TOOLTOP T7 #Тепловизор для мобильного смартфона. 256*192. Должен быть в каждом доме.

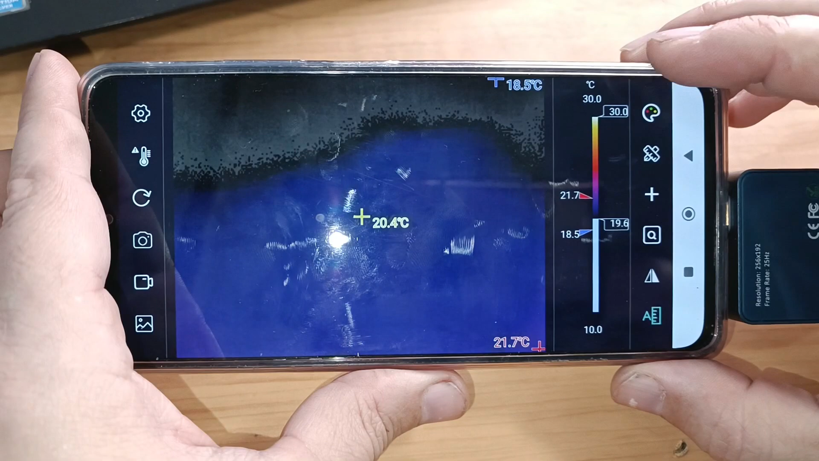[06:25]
On screen: spot 20.4°C, max 21.7°C, min 18.5°C, scale top 30.0°C, scale bottom 10.0°C
есть выделение области это хорошо работать в таком режиме если вы
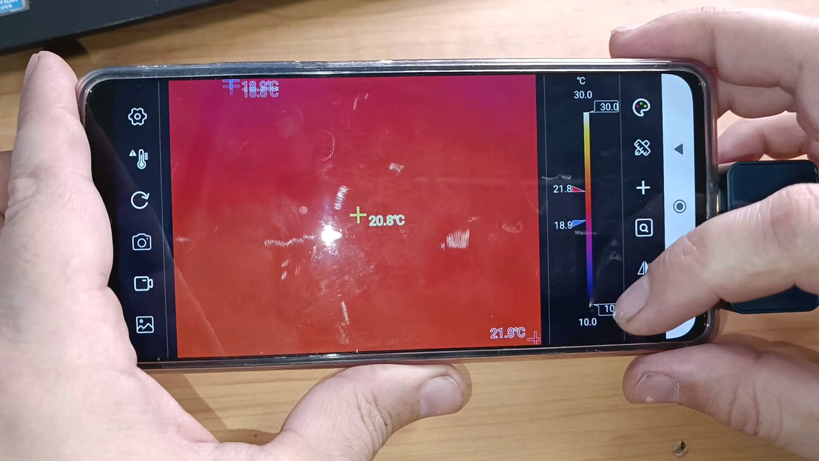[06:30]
On screen: spot 20.8°C, scale top 30.0°C, scale bottom 10.0°C
работаете с большими объектами
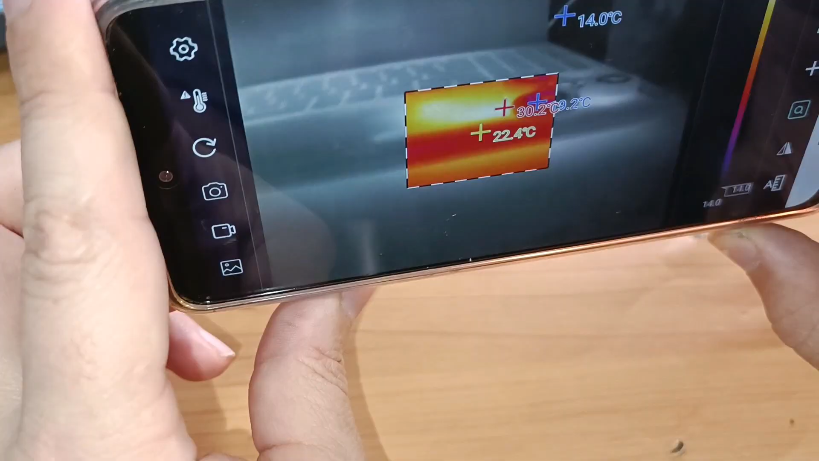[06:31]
On screen: max 30.2°C
ну вот допустим ноутбук все серое вокруг а
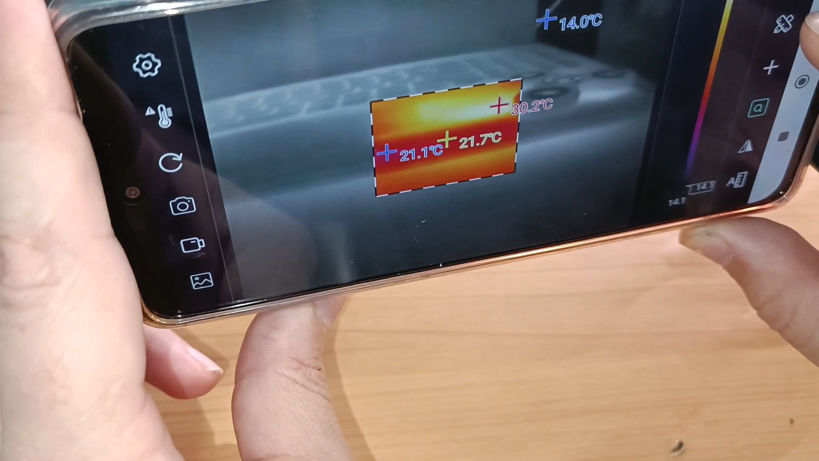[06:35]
On screen: spot 21.7°C, max 30.2°C
в области работает спектр то есть удобно визуально наблюдать куда вам вести камеру
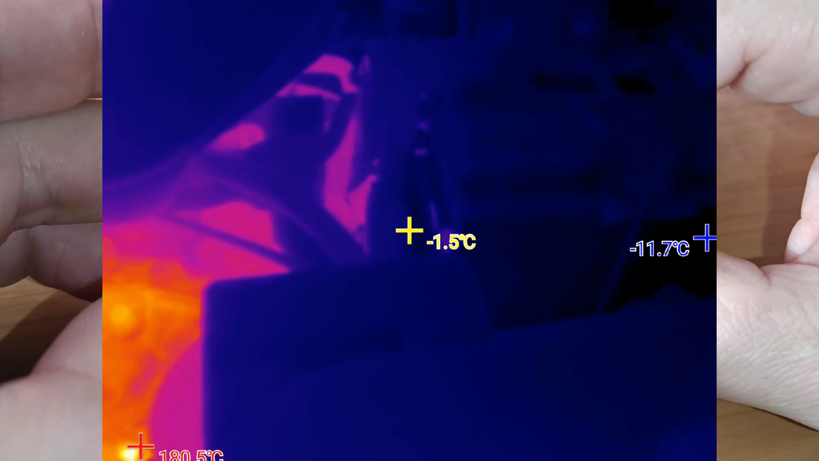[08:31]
On screen: spot -1.5°C
в худшую сторону в жизни когда смотришь то картинка немного лучше нельзя сказать
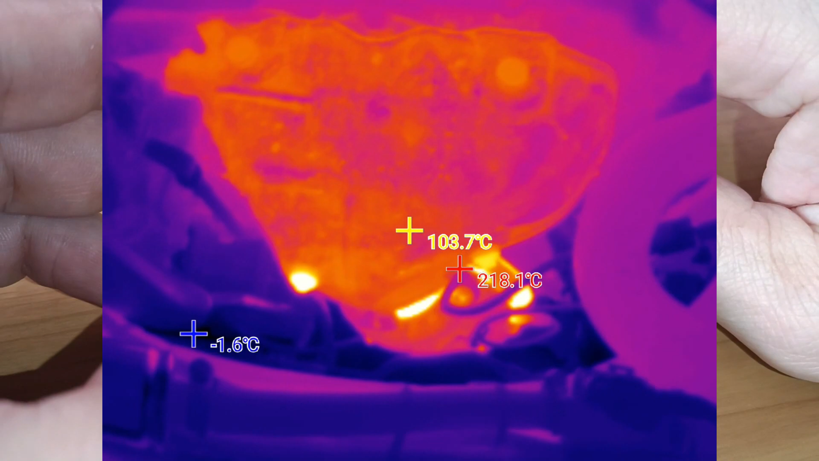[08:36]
On screen: spot 103.7°C, max 218.1°C, min -1.6°C
что она идеальная но разрешение камеры все-таки не позволяет потому что ну тут небольшое но
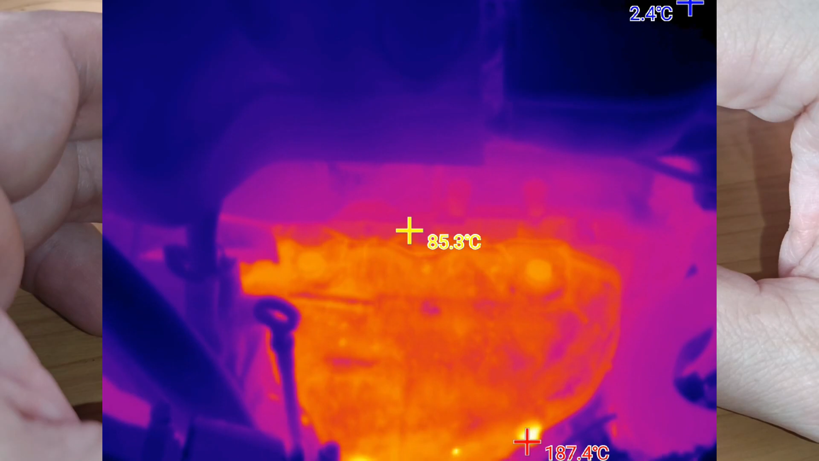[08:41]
On screen: spot 85.3°C, max 187.4°C, min 2.4°C
тем не менее в жизни это все выглядит немножко смотрибельнее